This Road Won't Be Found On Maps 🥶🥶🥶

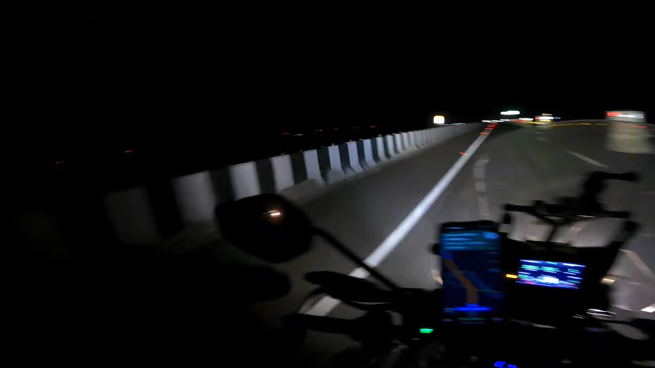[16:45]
लेट्स सी लेट्स सी लेट्स होप फॉर द बेस्ट, एंड फाइनली मेरे को दूर दूर तक, मतलब दूर दूर से कुछ लाइटें दिख रही है, नहीं तो अभी तक चारों तरफ पिच ब्लैक था। एंड 500 मीटर्स पे है अभी एग्जिट, फाइनली पेट्रोल पंप मिल गया यहाँ पे, थैंक्स टू आदित्य, ये कॉल पे रहा,
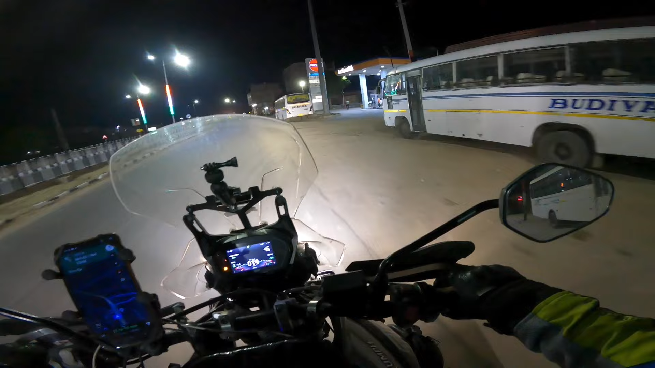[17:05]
इसने नेविगेट करा है मेरे को, ओ यस पेट्रोल पंप इज हियर इंडियन ऑयल, थैंक यू सो मच नीतल,